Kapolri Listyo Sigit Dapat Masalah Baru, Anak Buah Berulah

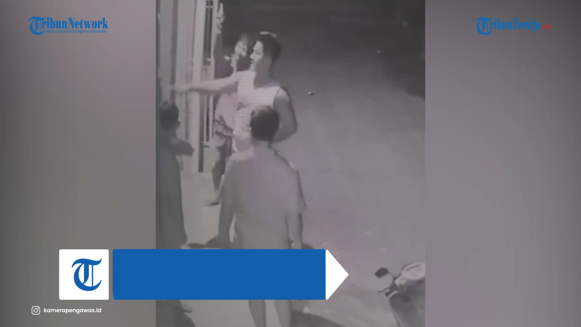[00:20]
Aksi oknum polisi ngamuk itu terekam CCTV dan viral di media sosial Instagram beberapa waktu terakhir. Masyarakat makin murka karena si polisi mengamuk hingga
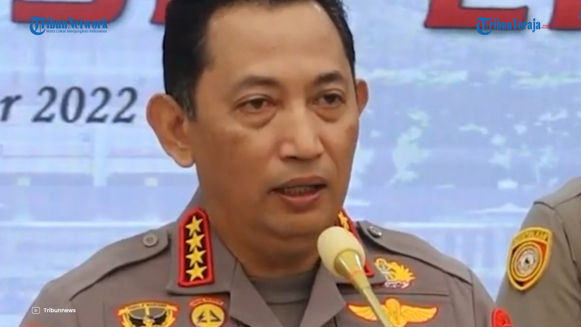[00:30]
berodongkan senjata kepada santri di pesantren Tafizul Quran Imam Al-Zuhri di Jalan Veteran Bakung, Kelurahan Samata, Kecematan Somba Opu, Kabupaten Goa, Sulawesi Selatan.
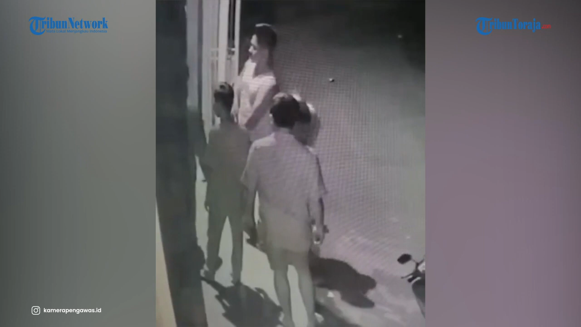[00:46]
Belakangan diketahui aksi brutal tersebut terjadi pada Rabu 23 November 2022 malam. Informasi yang dihimpun tribuntimur.com,